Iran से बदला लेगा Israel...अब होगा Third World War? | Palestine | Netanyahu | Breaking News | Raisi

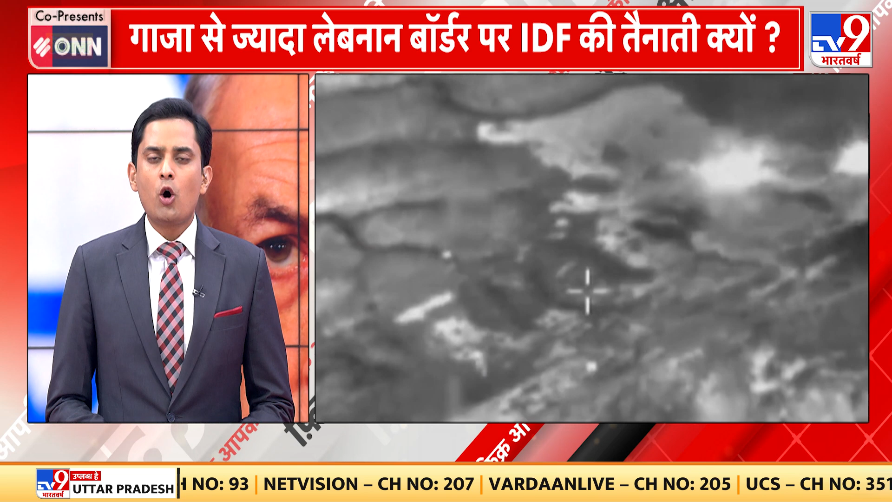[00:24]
स्ट्राइक की गई और सीधे मिसाइल से उसके अड़े को ध्वस्त कर दिया आपको याद होगा शणीवार को हिजबुल्ला के चीफ हसद नसरल्ला ने एक